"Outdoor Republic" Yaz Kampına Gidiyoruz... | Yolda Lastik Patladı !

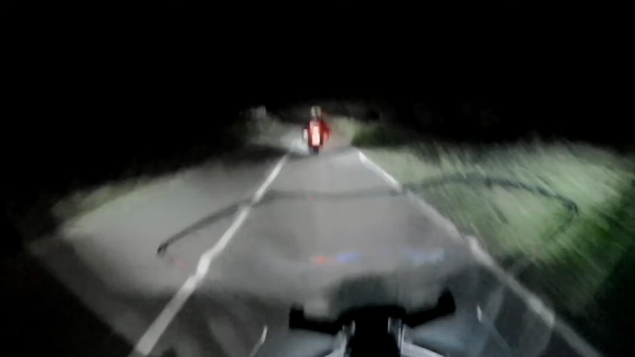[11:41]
Evet şu an Kemalye yolundayız. Pamukkobelgeç'te Kemalye tarafındayız. Kampalanı çok az kaldı. Ama burada asfaltı harika.